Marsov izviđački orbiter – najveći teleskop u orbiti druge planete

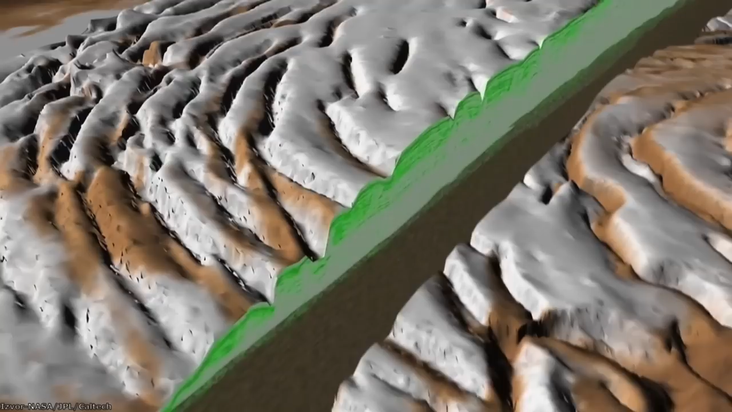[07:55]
a omogućava mapiranje leda različitih tipova stena, kao i prisustvo tečne vode ispod površine.